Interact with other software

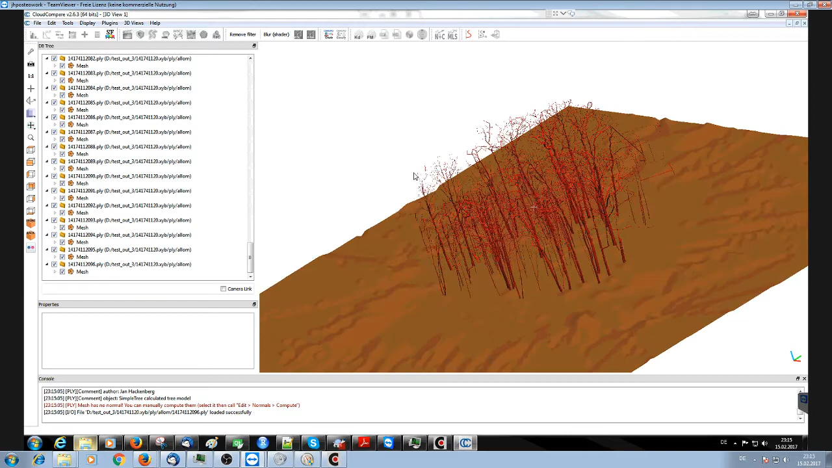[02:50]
those are in red um yeah you can check and now I want to select one of the big trees I think it might be one of the first so
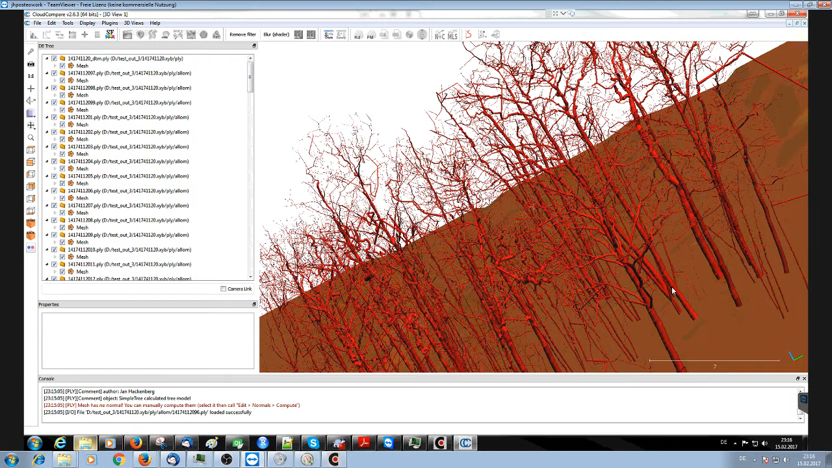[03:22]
uh okay here we have the file name it's number four so when I go back
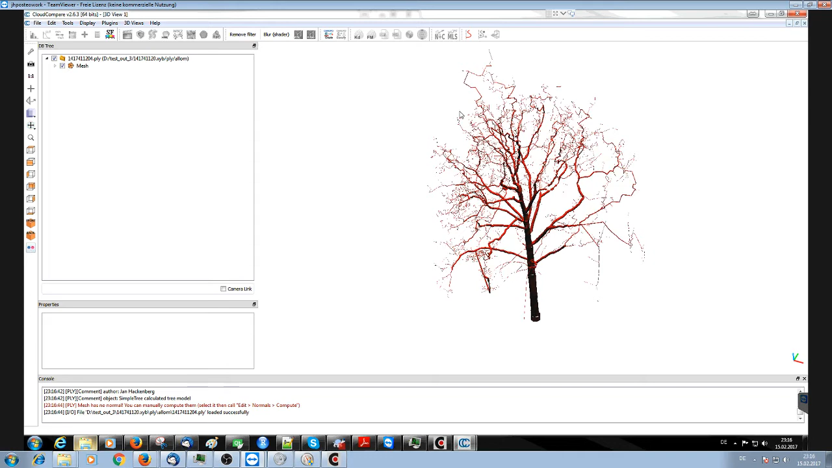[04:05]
a segmentation error from the visual inspection
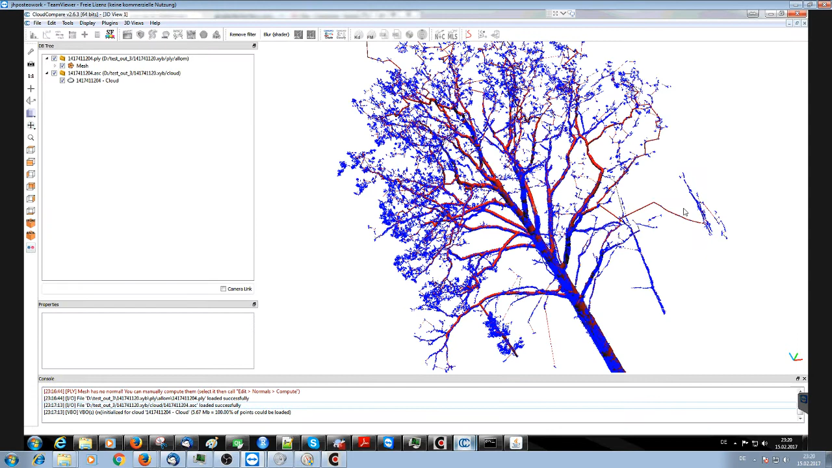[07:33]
um is the same tree like we see here this is the error this is the error look here where my mouse is and look
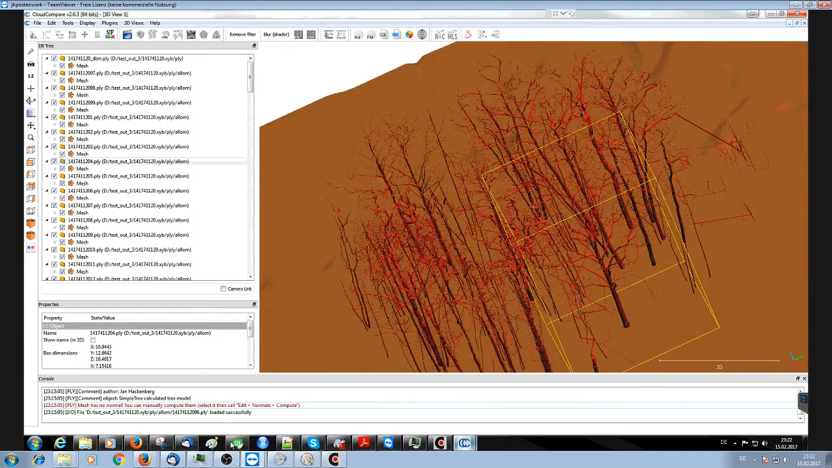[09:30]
and and then what you can also do is with our software um